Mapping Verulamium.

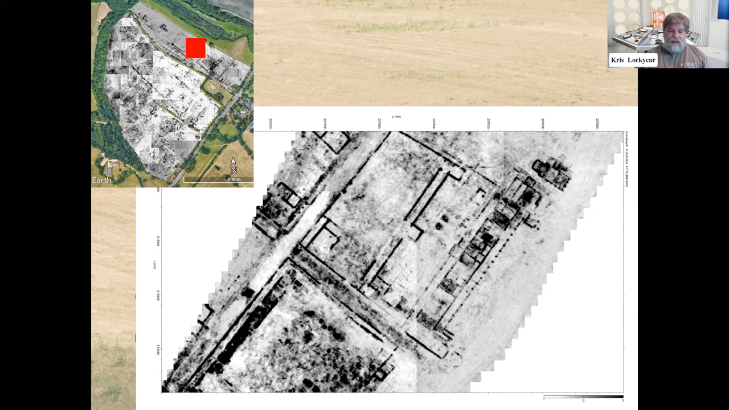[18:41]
street uh it's not interested in interacting with people coming up and down the road it's looking out on the nice view to give you some idea of the scale of this building um in this image i've twisted it around once more and for those of you